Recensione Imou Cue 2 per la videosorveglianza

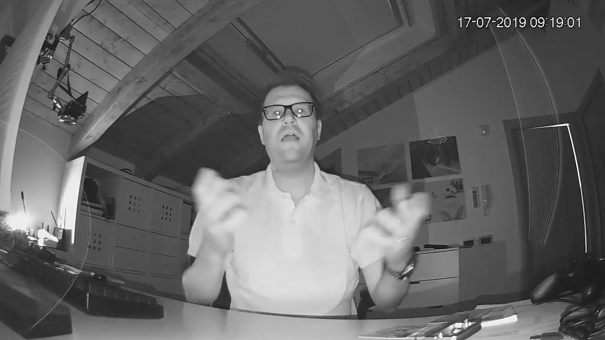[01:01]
e questa invece la registrazione in condizioni di ambiente totalmente buio quello che vedete alla mia destra che sembra un faro in realtà è un led cosa ci posso fare vi faccio vedere anche qua diciamo
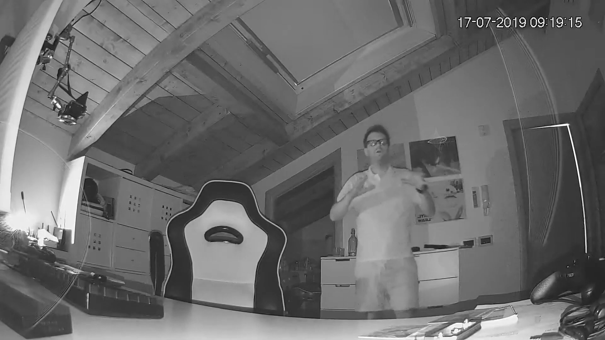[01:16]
com'è il risultato della visione di infrarosso